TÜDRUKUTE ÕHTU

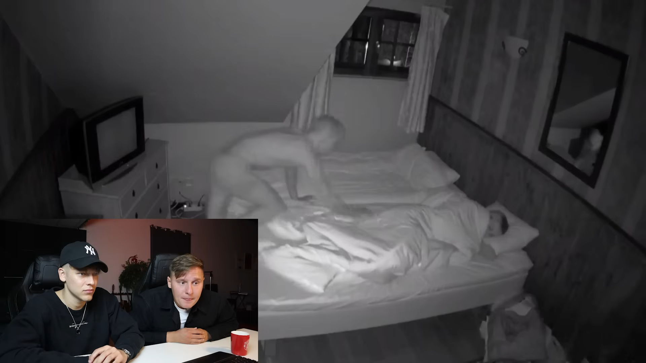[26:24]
Liisi on magama jäänud ning Georgi sõitib end vaikselt neiu kõrvale. Urmet ning Karini on samuti põhku pugenud.